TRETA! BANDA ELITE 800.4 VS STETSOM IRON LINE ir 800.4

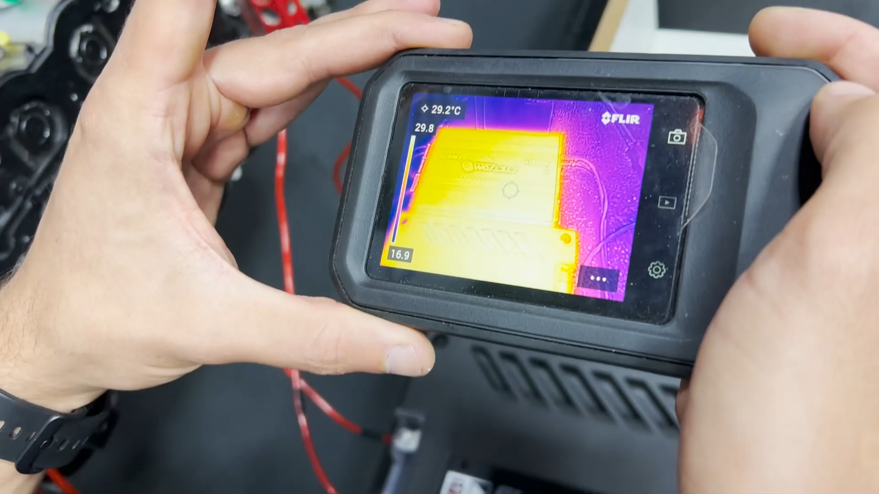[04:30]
On screen: spot 29.2°C
Cara, é fração de graus Celsius, mas... Ó, 29.2 também, 29.3.